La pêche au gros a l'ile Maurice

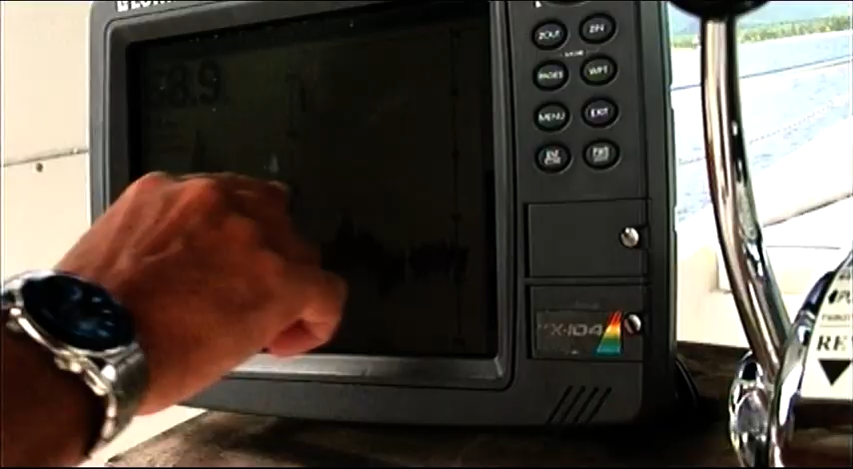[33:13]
It's like this. You can see the bottom on if I show you.